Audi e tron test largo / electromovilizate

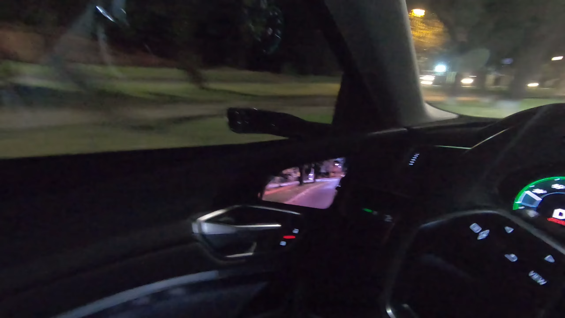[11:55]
Y uno les puede aumentar el brillo, uno, no sé, puede hacer distintas cosas como para que realmente el vehículo se torne de una conducción más cómoda.
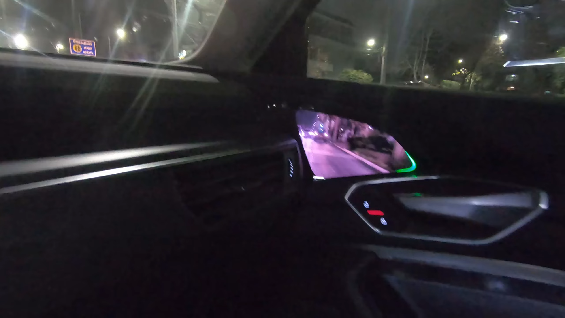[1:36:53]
no espejos, las cámaras retrovisoras, que es una de las cosas que más llama la atención de este vehículo, porque todo lo demás se parece, bueno, a cualquier SUV de alta gama, de esta calidad y todo ese tipo de cosas.
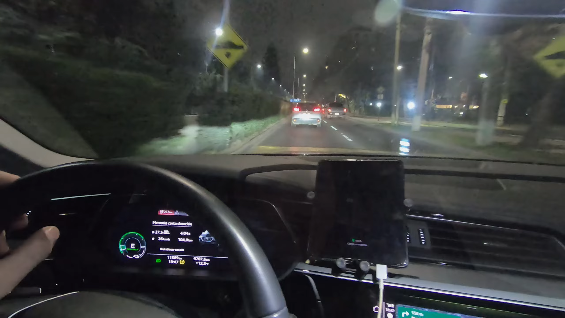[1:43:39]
Ahí vimos cómo pasamos un lomo de toro.
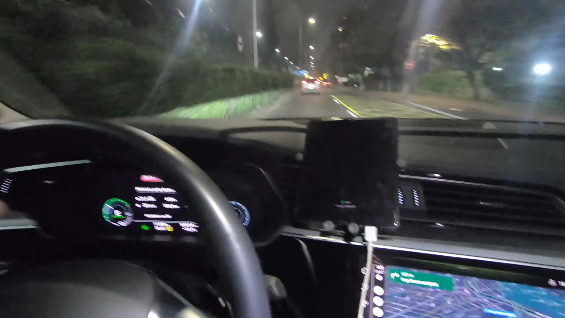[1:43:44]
No lo pasamos suave, a propósito. Mira, yo soy de esos que pasan los lomos de toro a 15 km por hora. Esa es la velocidad habitual. Ahora este lo pasamos un pelito más rápido porque queríamos sentir cómo es que reacciona. Y la verdad es que es de una suavidad exquisita. La amortiguación de este vehículo, incluyendo el tamaño de ruedas y todo lo demás que trae, simplemente ayuda mucho a que sea de una suavidad muy, muy agradable.